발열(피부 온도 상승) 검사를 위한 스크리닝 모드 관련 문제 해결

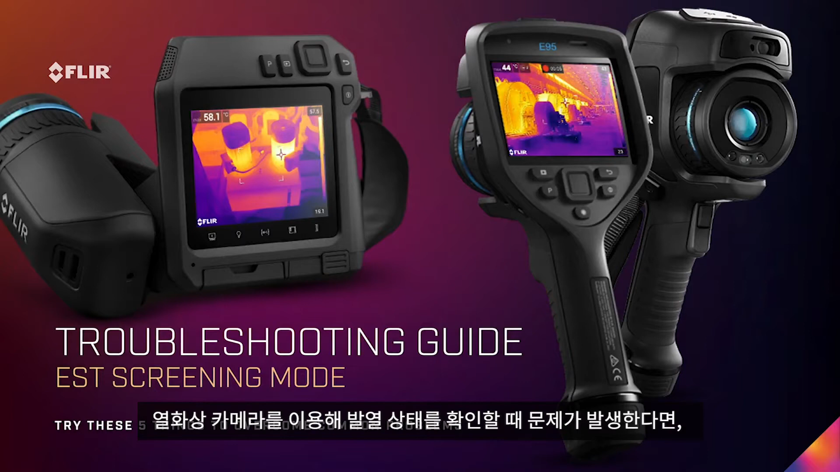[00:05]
Always try these five things first to overcome some of the common problems that you might face. These five things solve the majority of customers' common problems in EST screening mode in the EXX series and T series cameras. Factory default settings. Make sure to clean any dirty or greasy lens. Focusing issues. Non-uniformity correction or nuke.
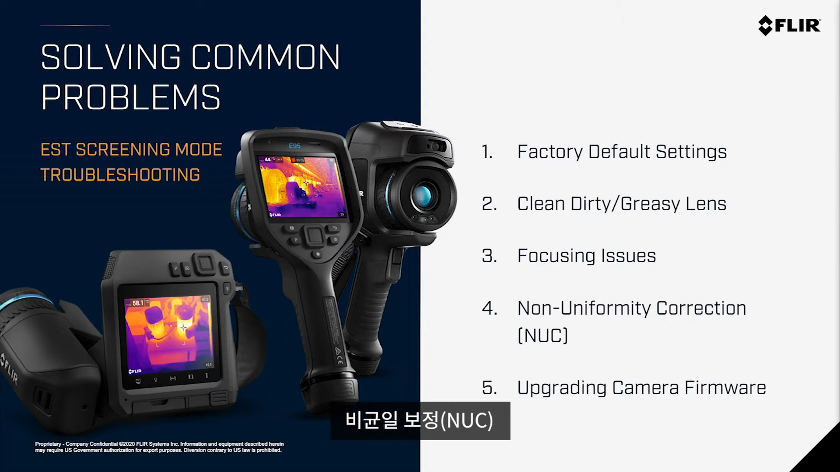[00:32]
And also upgrading camera firmware. These are some of the things we're going to talk about as we move forward. Number one.
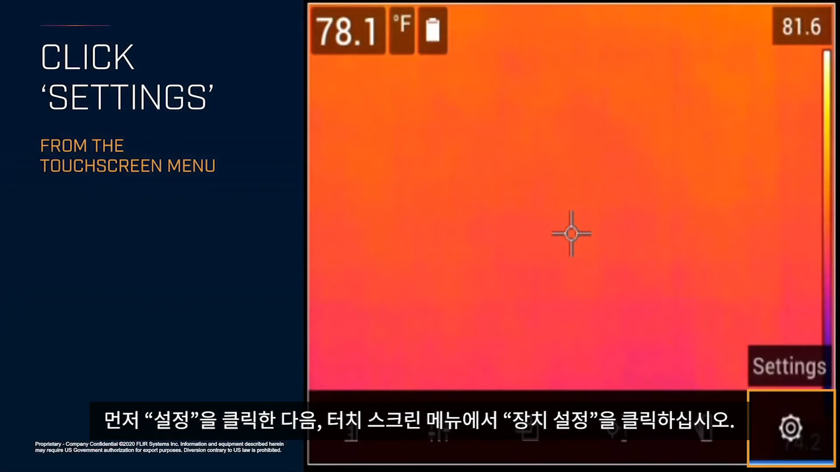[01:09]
On screen: spot 78.1°F
Then click device settings from the touch screen menu. Then reset options.
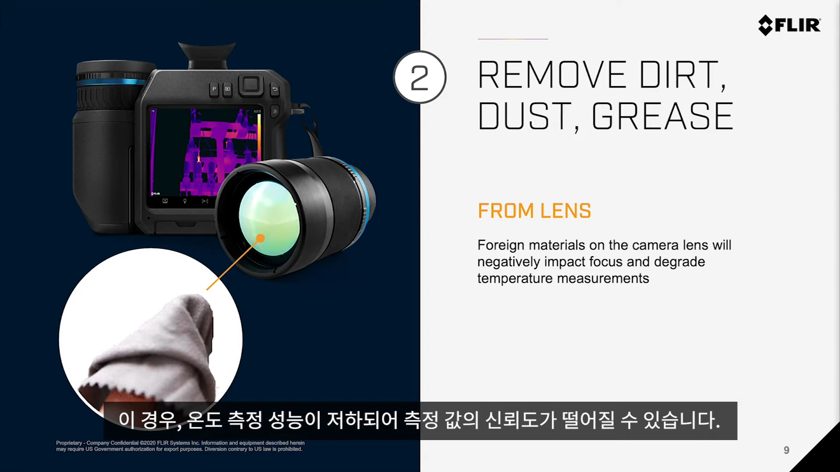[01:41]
Number three. Focus. Accuracy of temperature measurements will be negatively impacted by out of focus images. You have two choices. You can use manual focus indicated at the top simply by turning the lens housing until the proper focus is obtained. Further you could use the autofocus which is activated by pressing the button on the front of this camera. Keep in mind for autofocus to work properly the target should have good thermal contrast which means a distinct difference between warm and cool objects in the scene.